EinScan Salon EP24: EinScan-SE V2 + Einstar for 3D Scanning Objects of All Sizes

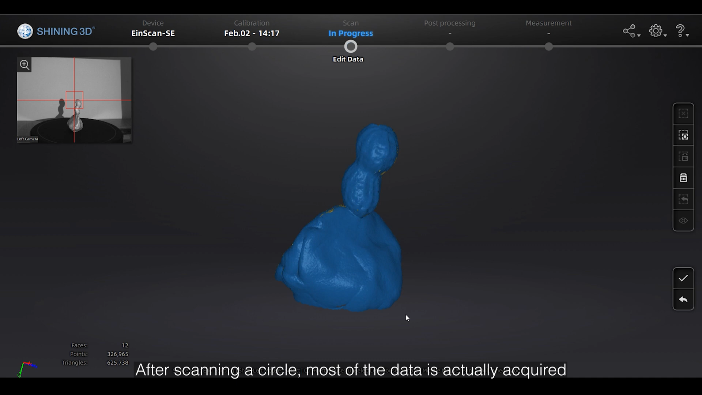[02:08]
After scanning a circle, most of the data is actually acquired.
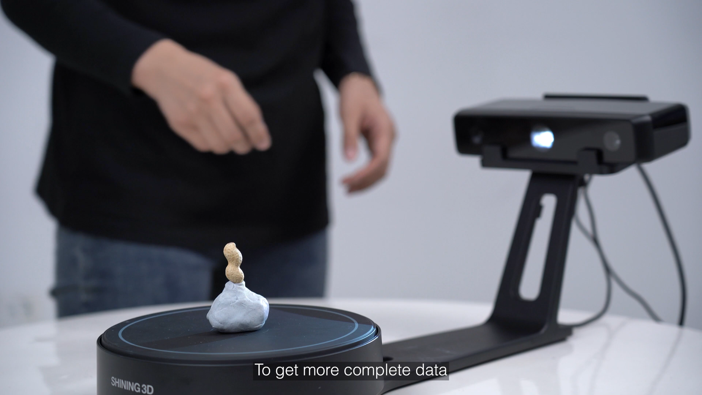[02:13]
To get more complete data, we can change the angle of the peanut,
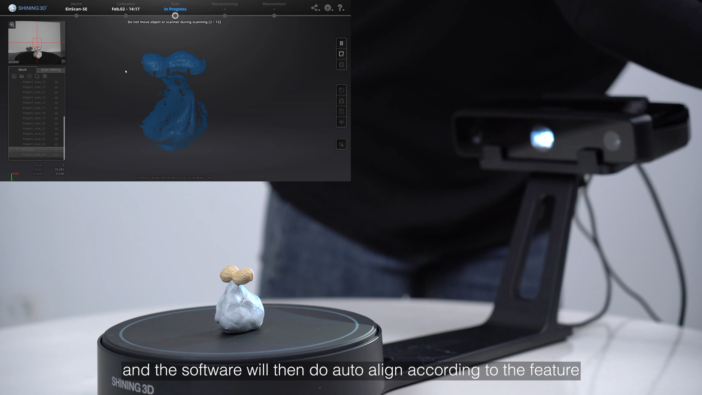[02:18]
and the software will then do auto-align according to the future.
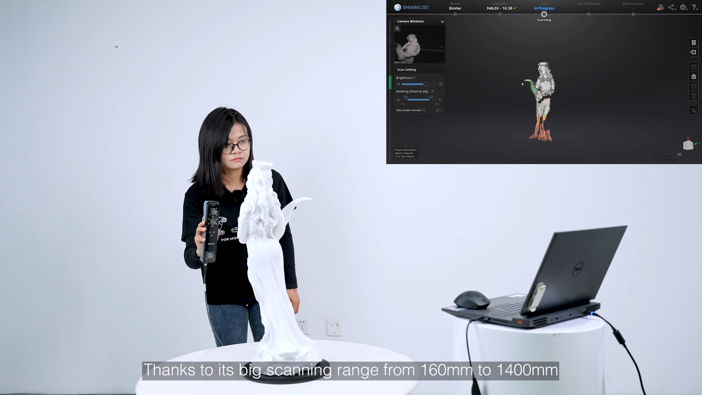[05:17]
Thanks to its big scanning range from 160mm to 1400mm, scanning large objects with it and it is very smooth.